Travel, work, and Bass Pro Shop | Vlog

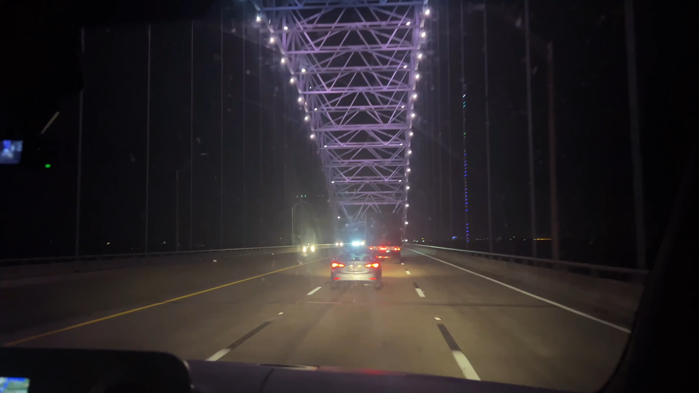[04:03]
We are crossing to Arkansas, West Memphis, Arkansas. The Love that we were at was kind of in the city, so we, you know, just had a gut feeling that we should move. And you know what they say, trust your gut. So we're gonna go in a different location. Hopefully we get some good rest. Nobody's gonna bother us.
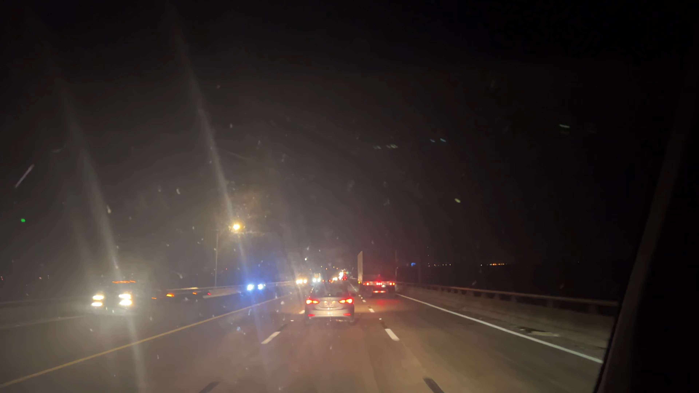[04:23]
And hopefully tomorrow's better than today. Good morning, guys. Today is the 2nd, I believe, of February.